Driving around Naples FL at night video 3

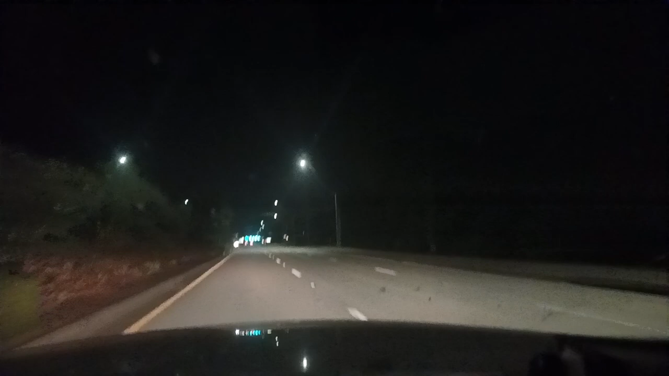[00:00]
Okay. So I'm on Rattlesnake, Hammock Boulevard. Make a U-turn at Lely Palms Drive, Mandalay Circle. I went west for a little bit from the place I left off in my last video. So now I'm going to take a left onto In 1,000 feet, make a U-turn at Santa Barbara Boulevard, St. Andrews Boulevard. Actually, I'm still going to take a left anyway, I guess.
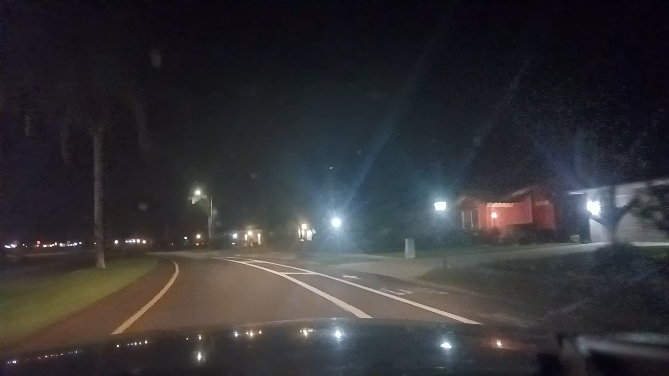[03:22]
I'm apparently not going to go down every single freaking road. In 600 feet, turn left onto Wildflower Way. But on the map, I'm still going to put that on there, but I'm going to try to get as many roads as I can here in Cameron. Since I don't have to hold. Turn left onto Wildflower Way, then make a U-turn.
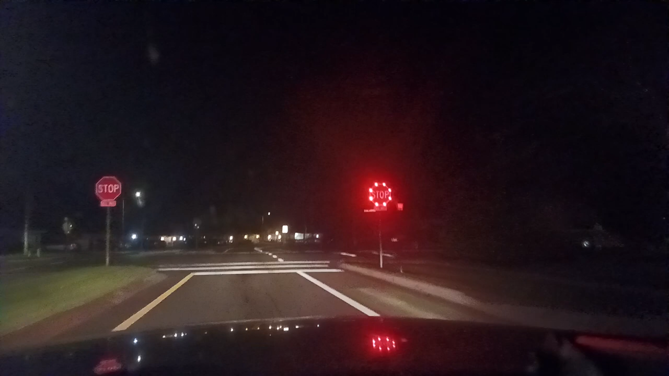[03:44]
Then make a U-turn. Is it a dead end, I guess is the question. It might be a dead end. Well, in any case, let's check. Let's just check anyway.